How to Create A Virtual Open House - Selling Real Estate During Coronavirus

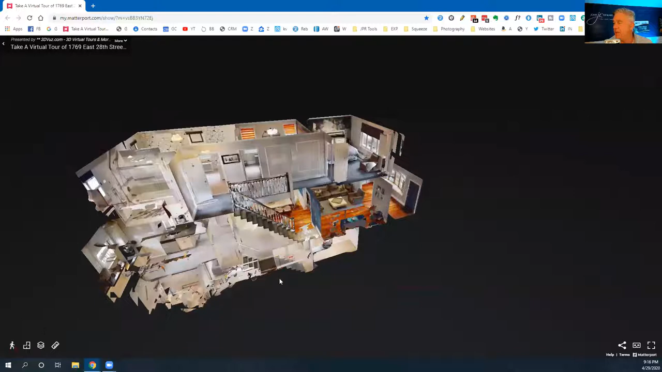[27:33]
And that presents you with a beautiful view of the house, all the rooms like that. I like the way it looks.
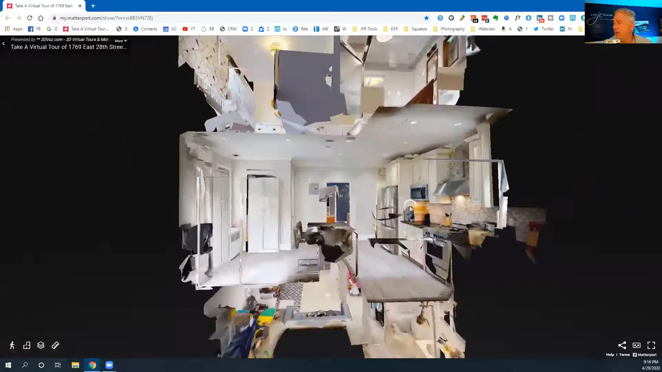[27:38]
Really cool. But what I like to do also is I like to go right here and start at the front door. And that's where I begin my tours in the very beginning of the house. So we click on that. And that should bring us into the front door.